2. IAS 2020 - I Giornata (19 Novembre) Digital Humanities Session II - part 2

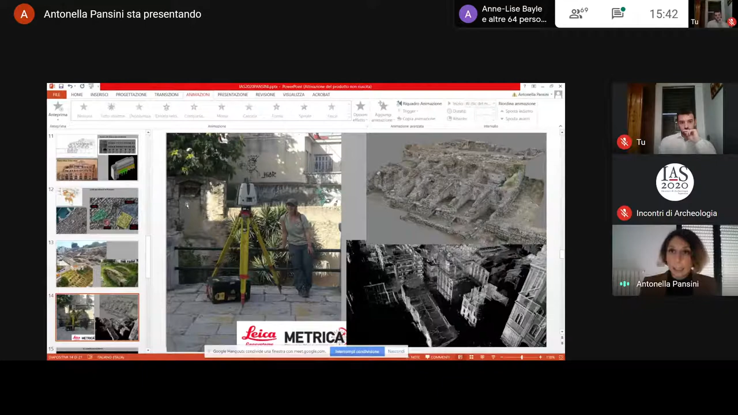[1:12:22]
l'ase scanner e fotogrammetrico, in modo tale da avere una documentazione a 360 gradi di tutti i resti dello stadio.